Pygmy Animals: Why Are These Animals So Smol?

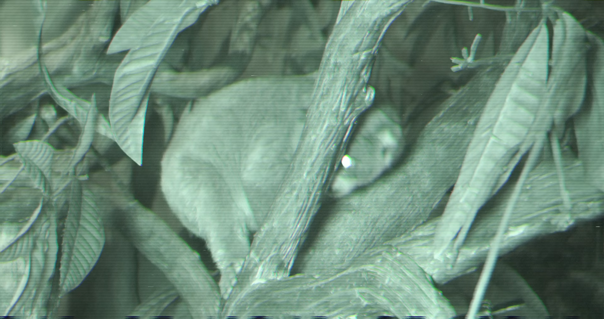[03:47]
Pygmy slow lorises are also nocturnal forest dwellers living up in the trees of Cambodia,